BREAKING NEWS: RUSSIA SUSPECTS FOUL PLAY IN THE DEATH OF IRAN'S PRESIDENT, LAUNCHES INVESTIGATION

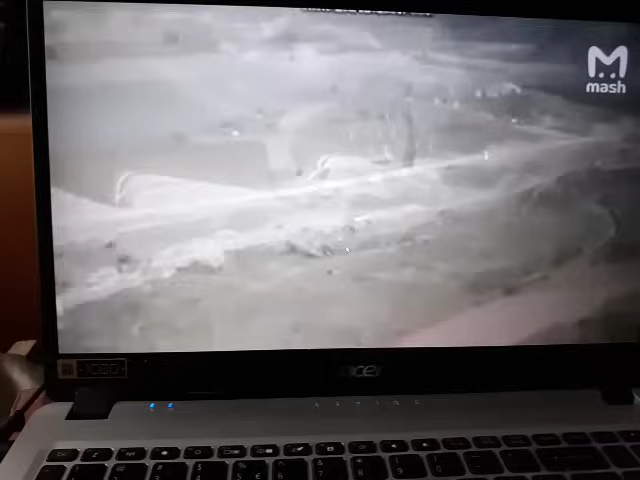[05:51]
As you can see, though, it looks like the clouds were clear, folks. This was the last video that was transmitted from the helicopter.